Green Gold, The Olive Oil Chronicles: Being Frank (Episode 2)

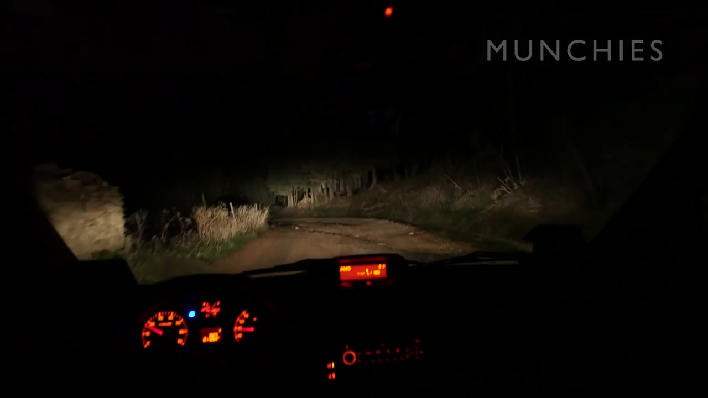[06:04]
I mean, who the fuck would ever think that there's an amazing restaurant on a road like this? In the middle of nowhere, man. This is the only thing keeping this restaurant from getting Michelin star. There is no sign, no lighting. Even the cell phone doesn't work there.
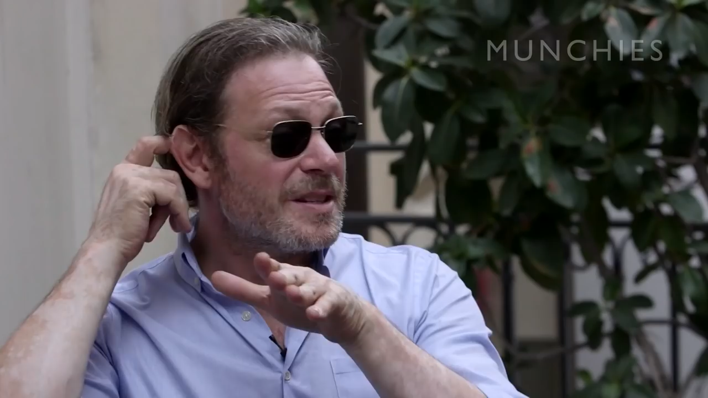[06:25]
Then you come up, what's his driveway, which is another, you know, really, really rural road.
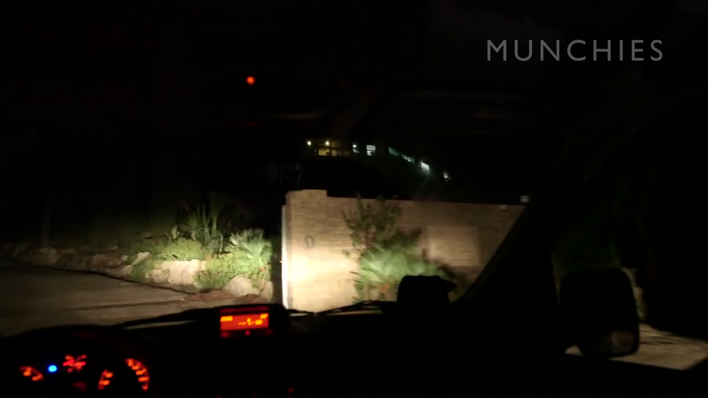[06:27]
When you think that there's not a soul around, and then straight up the hill, you get up and you arrive into a big, like, arena parking area.